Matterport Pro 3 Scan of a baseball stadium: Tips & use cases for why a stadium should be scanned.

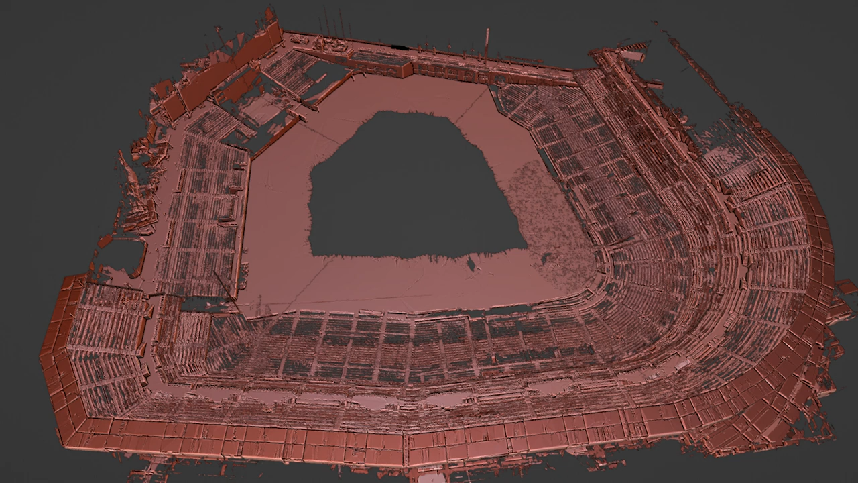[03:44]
And that's because they were doing some work on the infield and we weren't able to get in those areas to fill that in. But it wasn't needed for this particular client's usage. But yeah, this is a pretty good top-down view of what was scanned. Here's another view kind of behind a center field that shows all that we were able to capture. You'll see here that you got the full height from the field all the way up to the upper reserve area. And you can see some gaps in the data where the Pro 3 wasn't able to capture. That band that's a big gap around
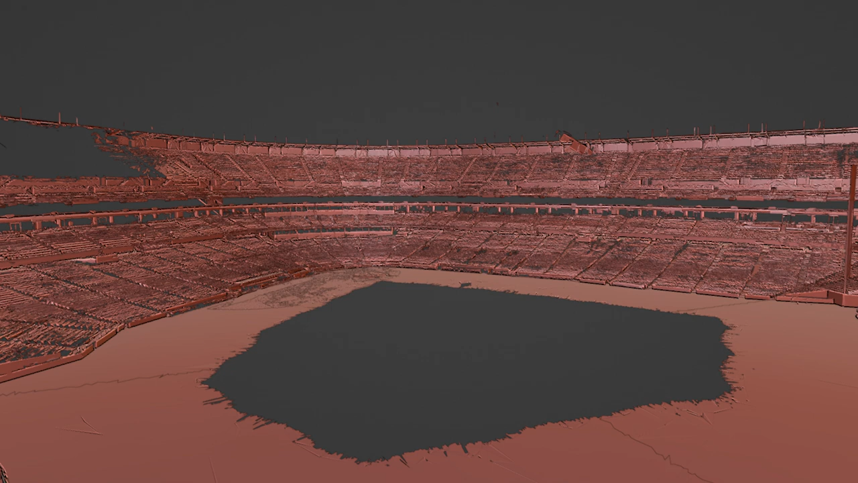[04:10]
the entire ring is the suite level. And we didn't go in every individual suite. So we don't have data for those levels there. Here's another view behind left field. And this is another good representation of what I was able to scan in those two or three tour links that they combined into one. Here you can see the entire upper reserve except for the area to the left which I didn't scan at the client's request. You can see behind the center field scoreboard
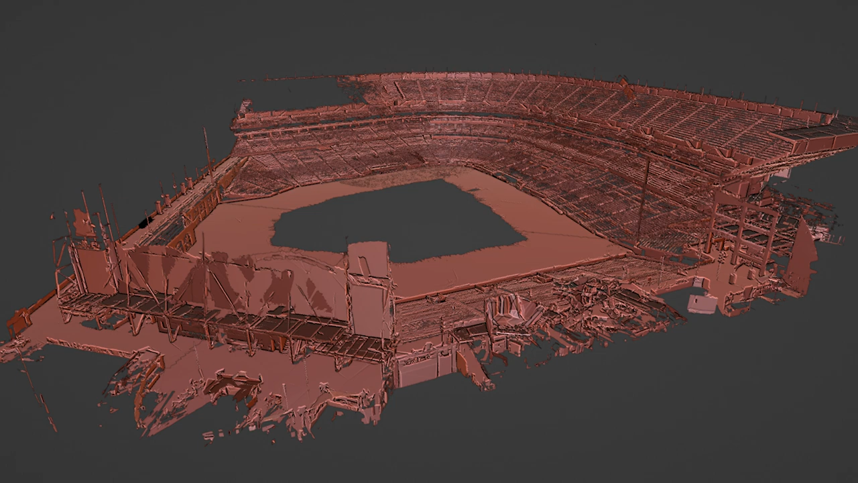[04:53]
there's kind of a promenade area that I scanned. And yeah, this shows most of what I captured except for some of the interior spaces which we provided separate tour links for. And this was enough data to give to the client so that they were able to use that data file for their needs.
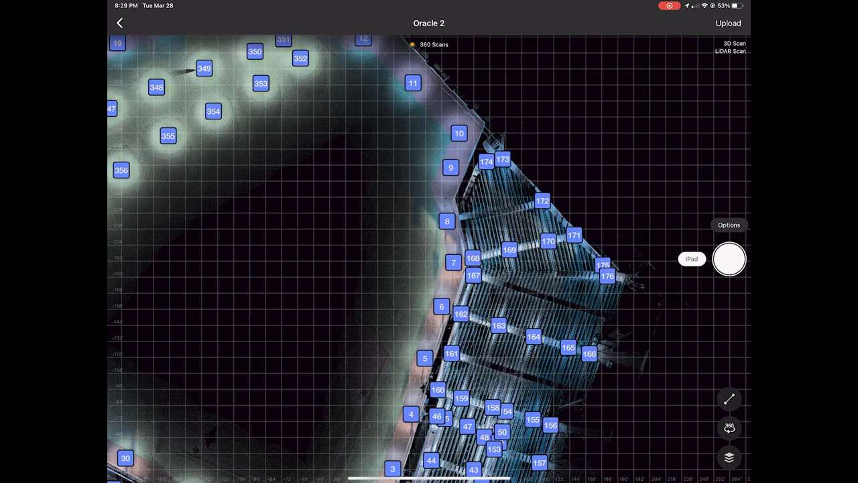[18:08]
The client needed a data file of the entire bowl of the stadium, which included basically all of the seats from the field all the way up to the nosebleed section. And so what I did was scanned every other aisle almost to capture a good representation of all the seats. In some cases, I had to scan every aisle just because of issues
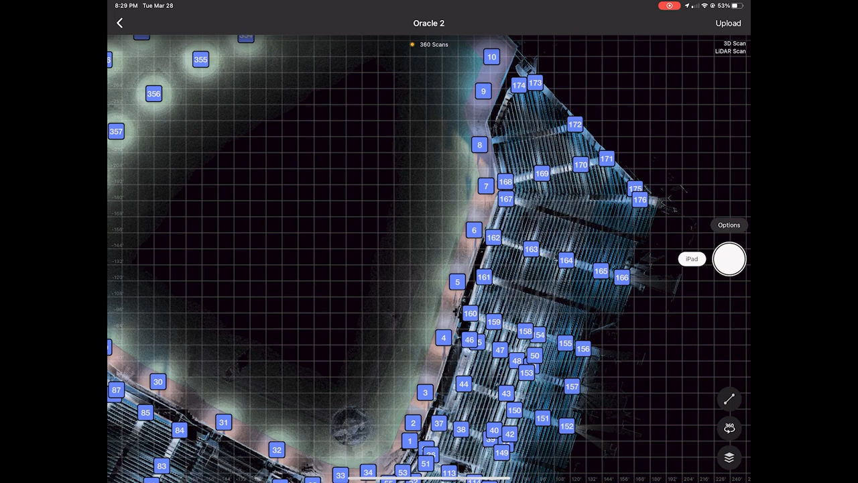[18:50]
with alignment errors and misalignments. But in a lot of cases, I was able to scan every other aisle, which made the process go a lot quicker than if I hadn't been able to do that.
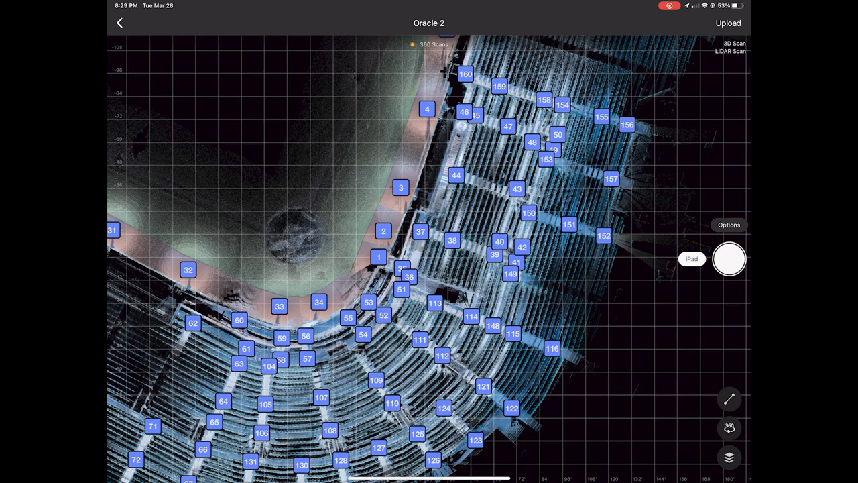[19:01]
You can see around this curve section, I scanned every aisle way. The scans were spaced out roughly about every 10 steps. So you can see 63, 64, 66, 67 are all about 10 steps or so. But I had to scan every aisle because the way the curve was,
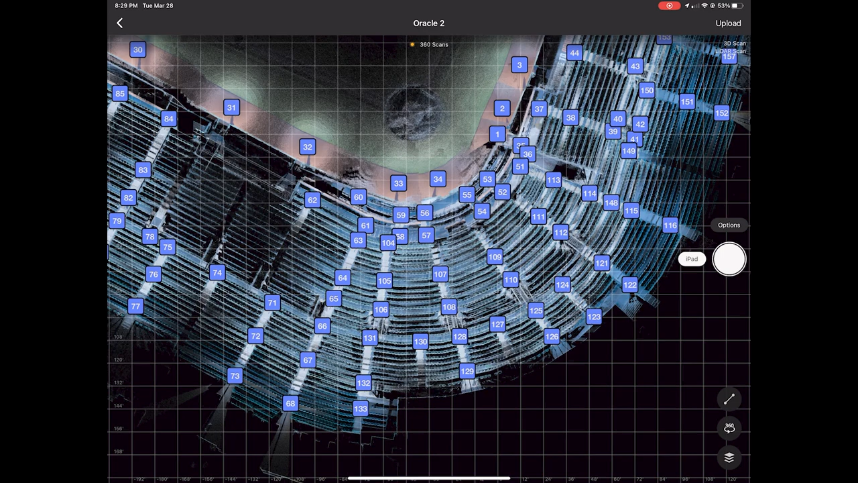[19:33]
it was helpful in getting accurate coverage of everything.
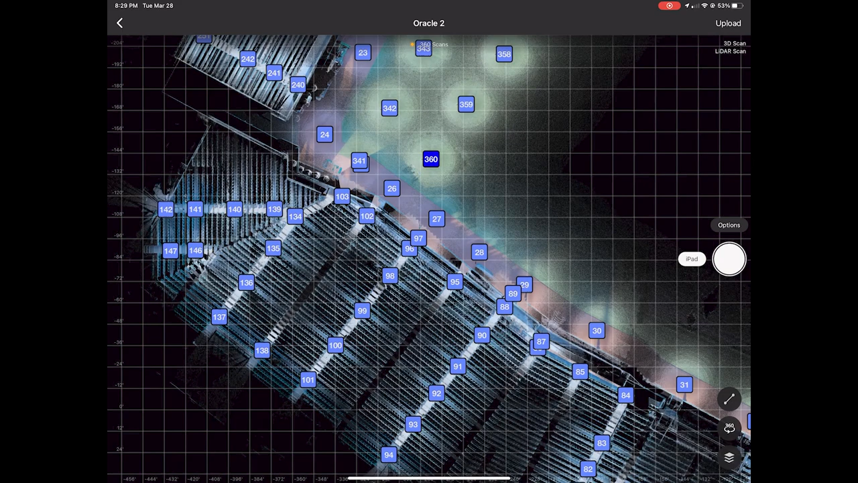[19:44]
Now I'm showing the scan a little out of order. This was actually the second day of scanning and I started on the field and did the perimeter first.
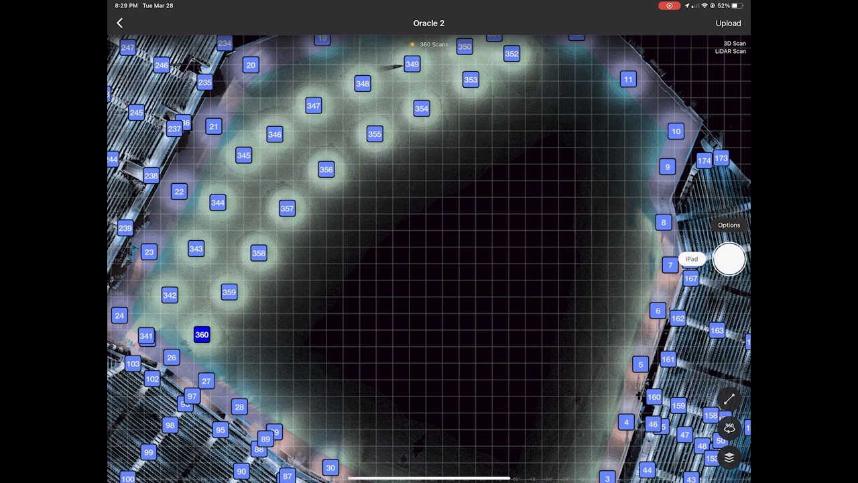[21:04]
So I did start to try to get some of the outfield and work my way in. However, they were doing a lot of work on the infield and I wasn't able to get around the perimeter of the bases. So that's why you see this black hole area. Now this we're calling the second floor, which included all of the concession areas for the lower level.
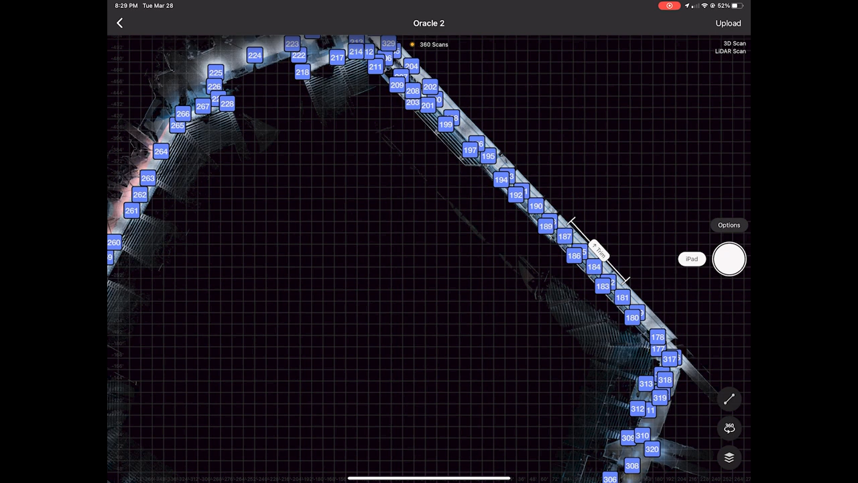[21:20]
Uh, and I was able to get a nice ring around the park, um, on the second floor level.
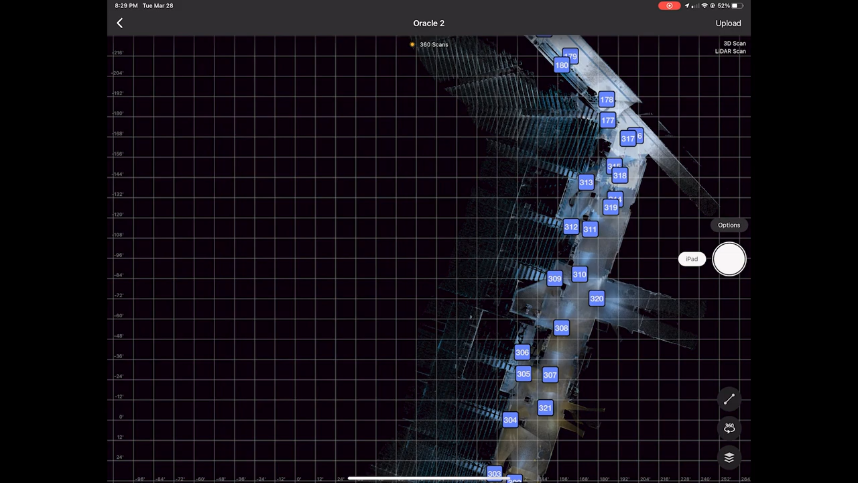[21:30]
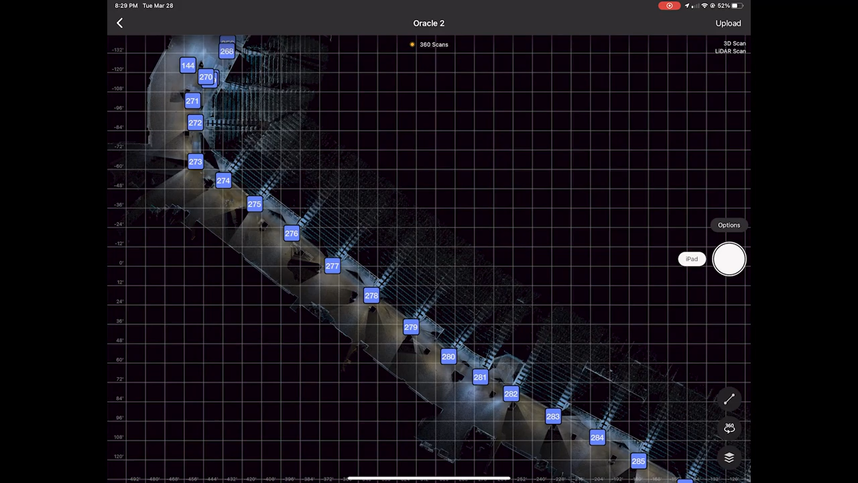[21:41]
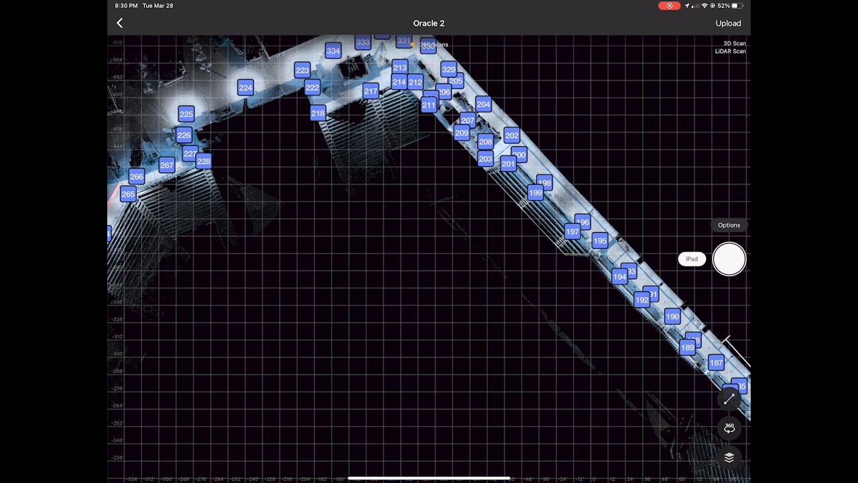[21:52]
Now this scan was actually taken, uh, the first day. And you can see on the top right is scan number one.
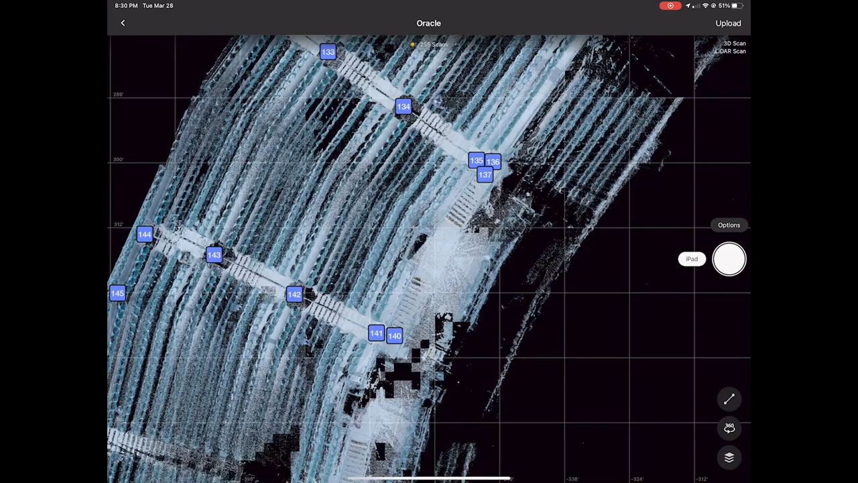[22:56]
The reason there's a lot of scans in this upper reserve area is I was getting a lot of alignment errors and misalignments where it was putting scan points, uh, of where I was at in locations where I'd previously been. And I had to use the, um, manual alignment tool, which I think is still in beta testing, um, to realign the scans.
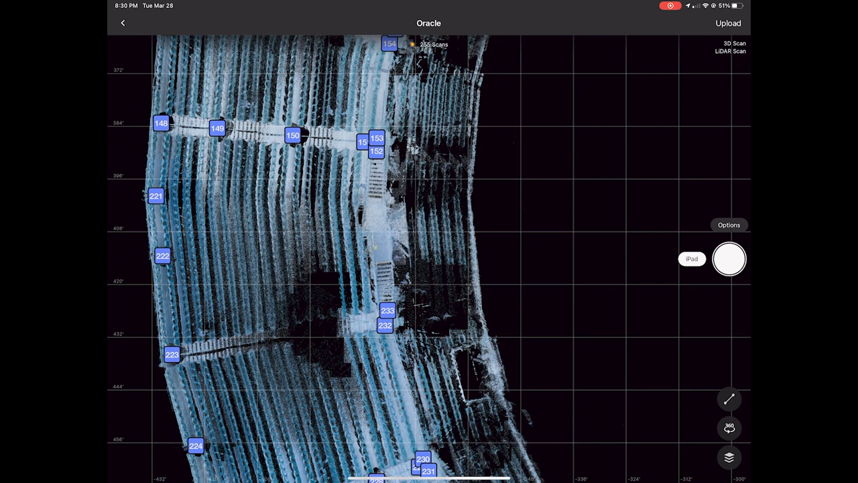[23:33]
And I'd say out of about 20 or so scans that I had to realign manually, uh, that it worked successfully. I think all, but maybe two or three times, um, but it did add a little bit of time on to doing this.
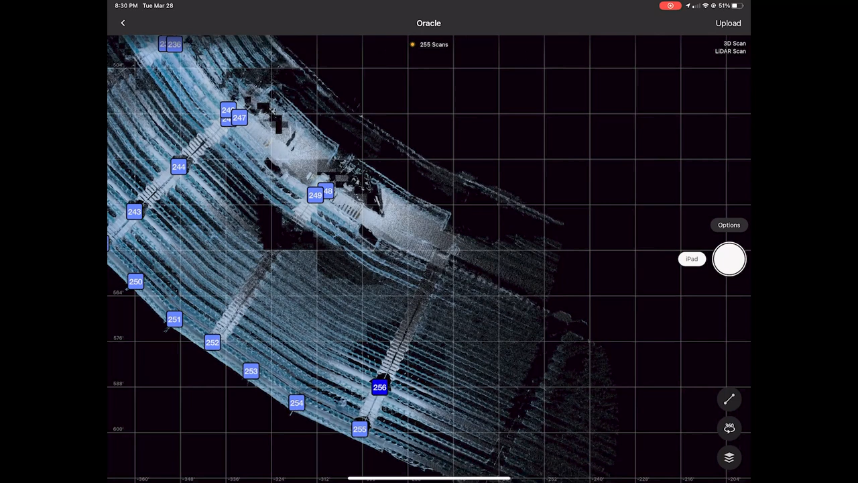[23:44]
Now, as I got over towards the right side of the stadium, um, I stopped and that was an executive decision made by myself and the client based on timing. Uh, we felt that we had enough data in this area to duplicate, um, the data and fill it in as needed, uh, which meant that I didn't need to continue scanning on. Uh, this was at the end of, uh, I think a seven, seven and a half hour day.